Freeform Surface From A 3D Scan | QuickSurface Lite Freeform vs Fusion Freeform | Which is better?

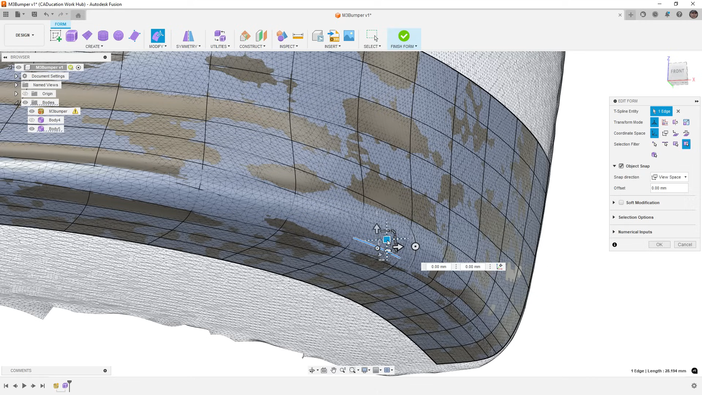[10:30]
And it would stay snapped to our mesh. And then we could go back and we could rerun the Pull command as well. But keep in mind that Pull is not going to be like a fix-all solution. It's going to depend on the quality of your scan,
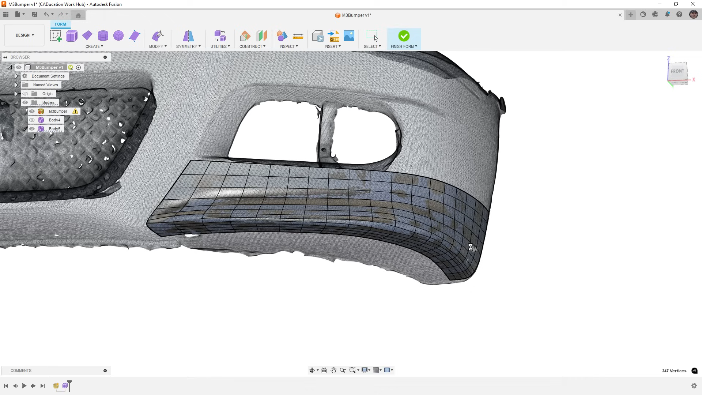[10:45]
the resolution of that scan itself, and the number of faces and divisions you have. Now, for edges like this, having that smoothing brush that we have in Quick Surface, that is, again, another big benefit. Allows us to quickly and easily move those around. We do have a smooth option. But with the smoothing option, this is essentially going to be an average of selected faces.
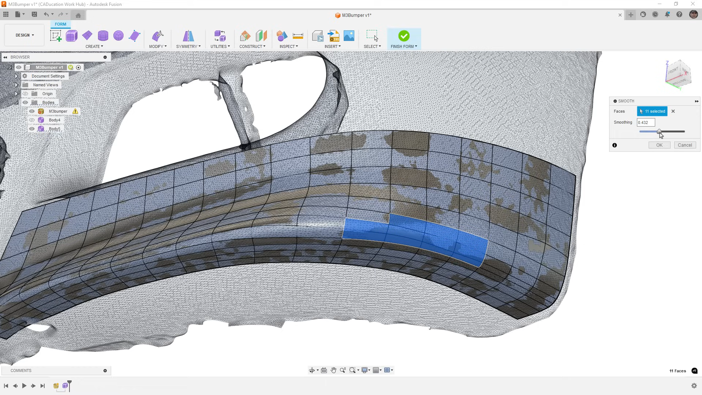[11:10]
And it's not going to take into account snapping to the underlying mesh. So every time we make a change like this, that means going back to Pull and snapping those selected vertices back to the mesh, back to the shape.
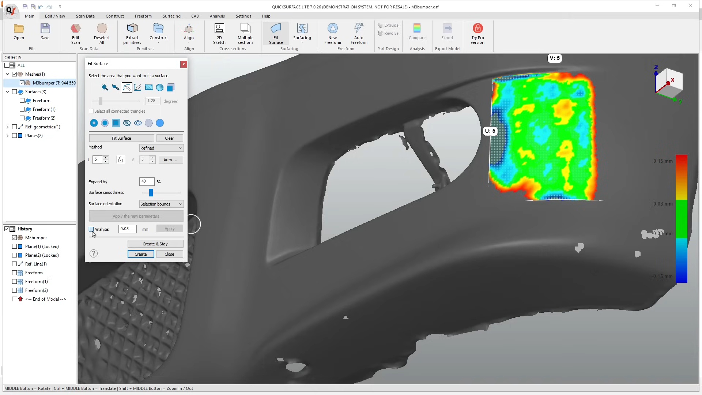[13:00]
We could turn on analysis to see how close we are to the mesh. And then we could create that surface.